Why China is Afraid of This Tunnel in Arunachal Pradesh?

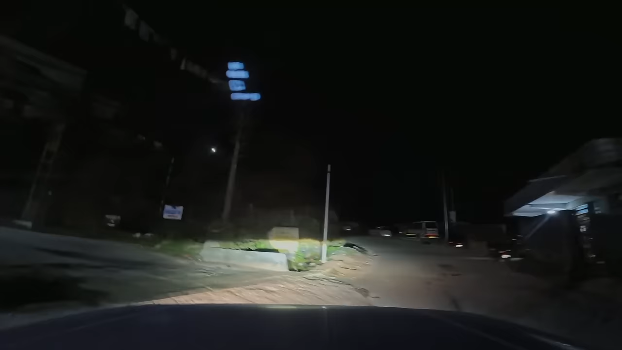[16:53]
तो भाईयो बॉम डीला पहुंच चुका हूं मैं और अब जारहूं अपनी होमस्टे में